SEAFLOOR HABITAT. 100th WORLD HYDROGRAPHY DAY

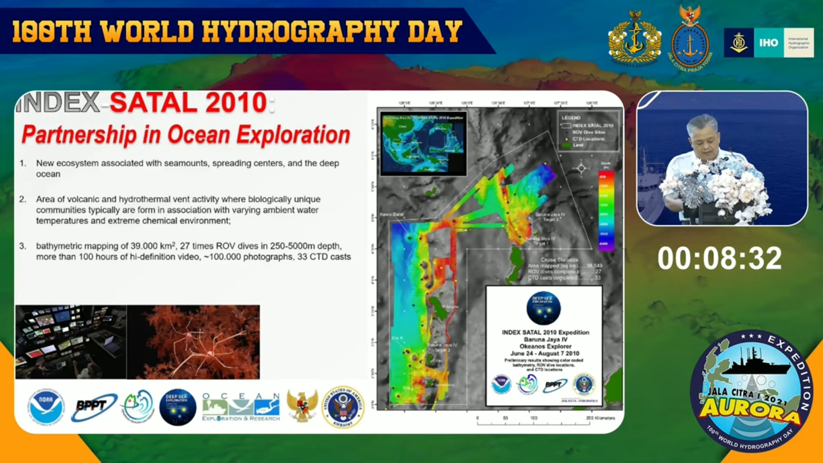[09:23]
which is rises approximately 5,400 meter from seafloor and its peak is about 1890 below sea surface. Next,